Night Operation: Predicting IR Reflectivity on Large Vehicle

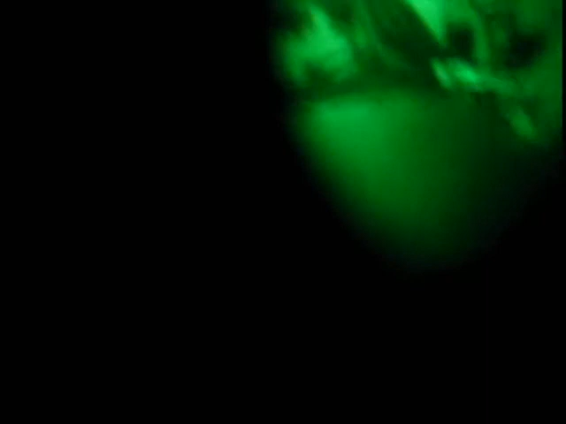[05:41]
Yeah, same thing. Yep. Same thing. Reflective area. Yep. Okay. So we can get that.
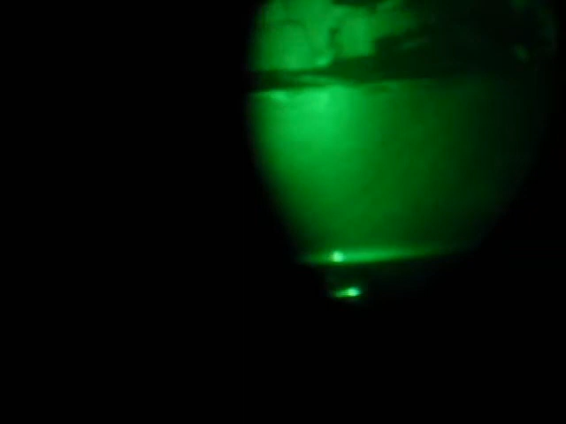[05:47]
What else? Out the side of the... No, that's it. I'm not seeing anything else. Okay.
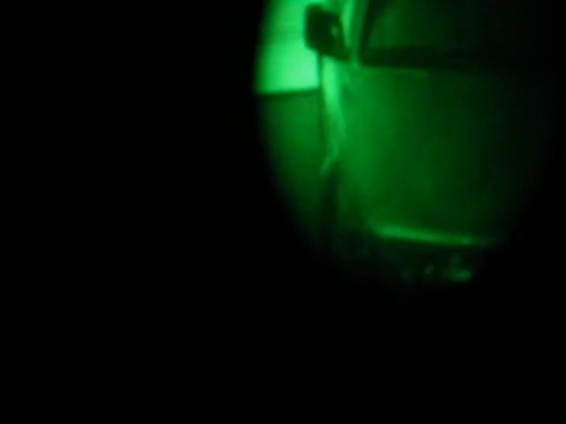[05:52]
So once again, that sticker. Yep. Could be hurting.
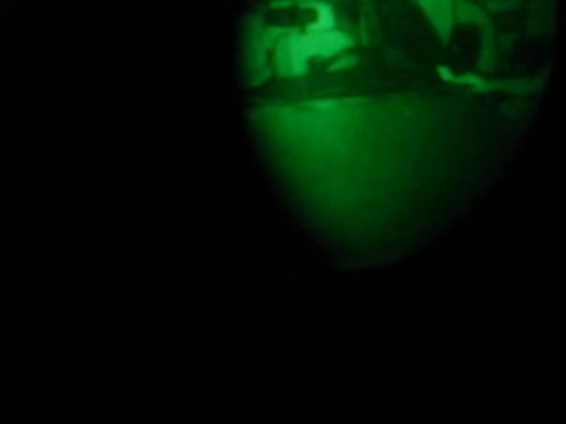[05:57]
Other than that, so in a way there's less to repair on this or less to correct on this really potentially
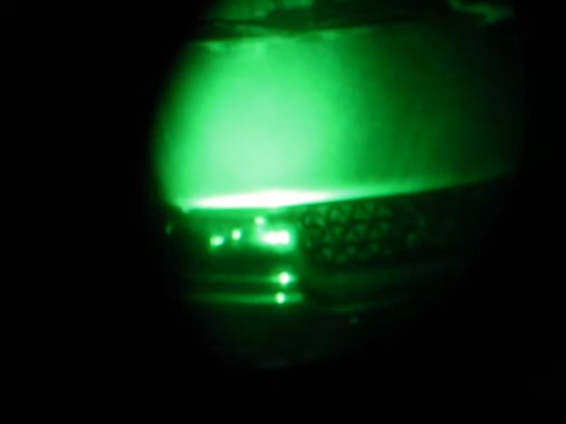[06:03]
than with your black Civic. Great. You've wondered why you sometimes think you have difficulty getting the black car even more.
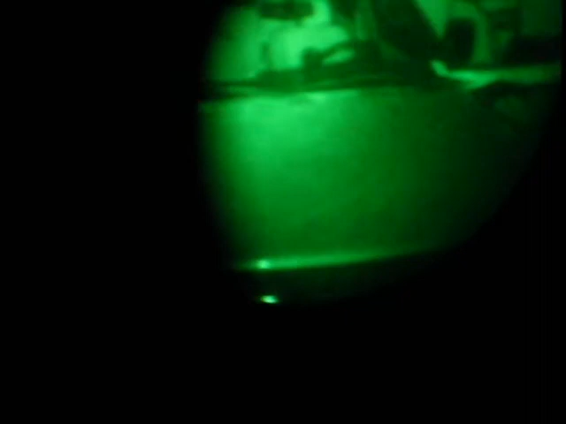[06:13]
I think we've maybe got some answers to that. That could also be the mystery here. Even in a large SUV, you can see the hood here.
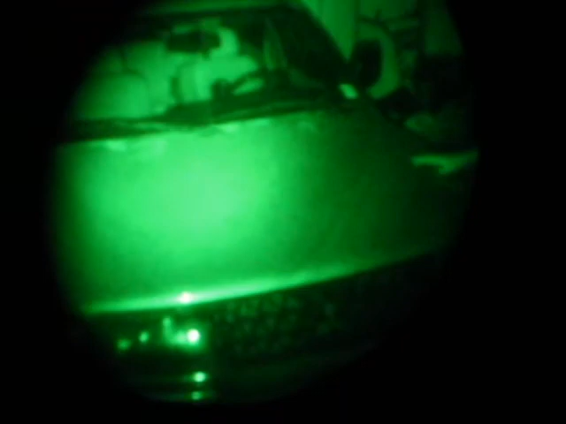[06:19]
It's a bigger vehicle. You're not seeing much coming off the bumpers and stuff like that, right?
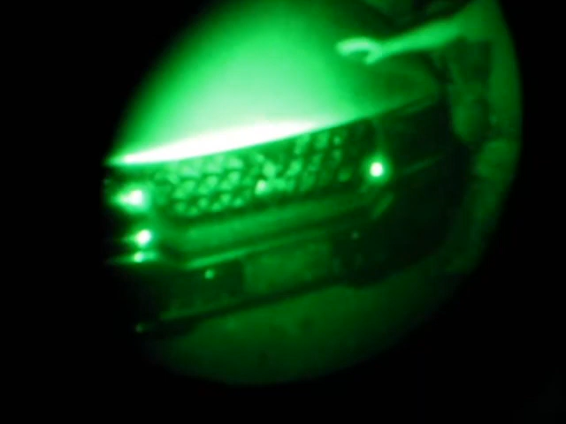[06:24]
No, just like little spots on the chrome that says like a little spot here. This car could actually be very good.
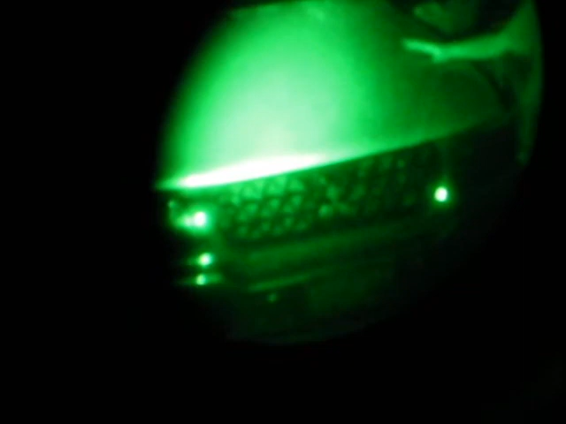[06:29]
Have you ever done veil on this car only or see how it works? No. Okay. It'll be interesting to see them more. And you should see the hood. If you're not getting a lot of return, that's the key in this game.
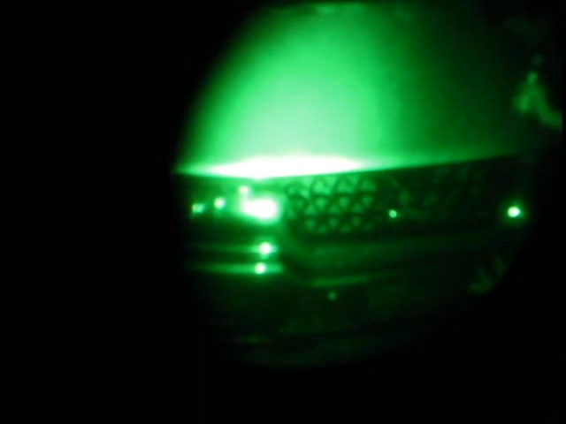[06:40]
Look at the size, you know, it's a little part of it. But if you're not seeing much coming back, that's a good thing.